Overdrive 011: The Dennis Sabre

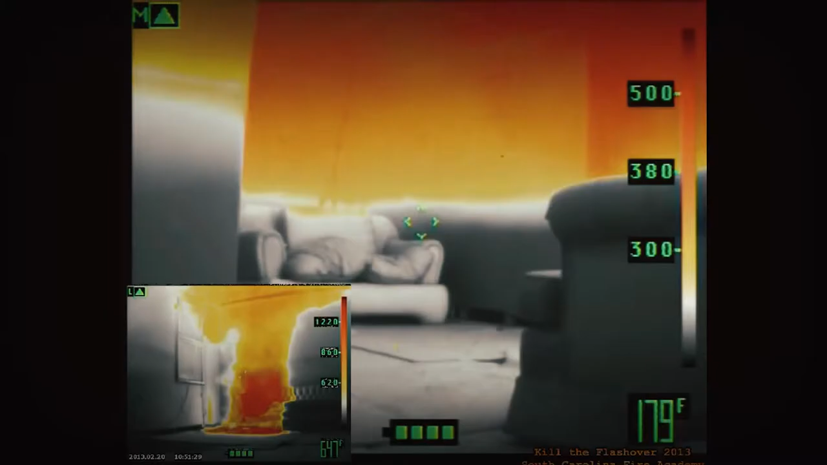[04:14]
Mela hawnhekk għandna thermal imaging camera li nużaw biex infittxu jew nar jew in-nies fid-duħħan, għax fid-duħħan ovvjament ma tistax tara x'hemm quddiemek u bis-saħħa ta' din il-kamera nistgħu naraw is-sħana fejn hi.